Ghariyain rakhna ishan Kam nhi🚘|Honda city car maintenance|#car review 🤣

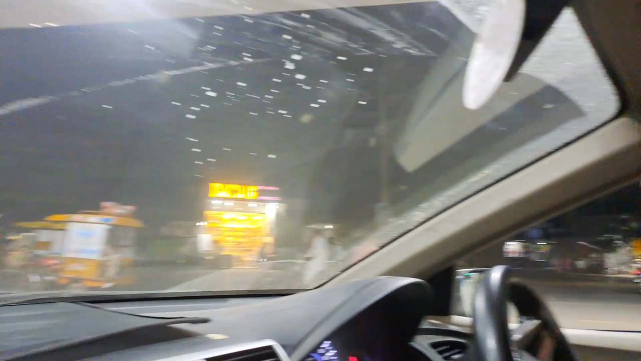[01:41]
और पेट्रोल पंप्स पर जो है ना पेट्रोल बिल्कुल नहीं मिल रहा, ये आप देख सकते हैं।
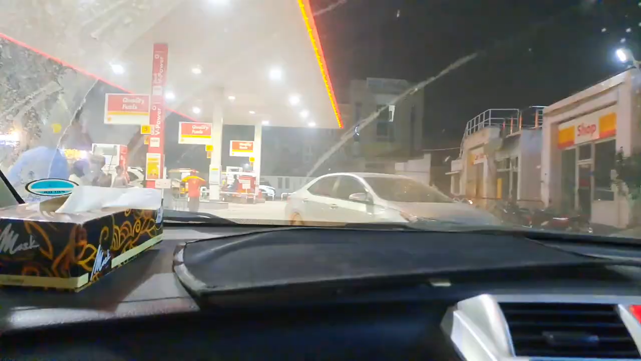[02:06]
ये देखें लंबी लाइनें लोगों की पेट्रोल पंप पर।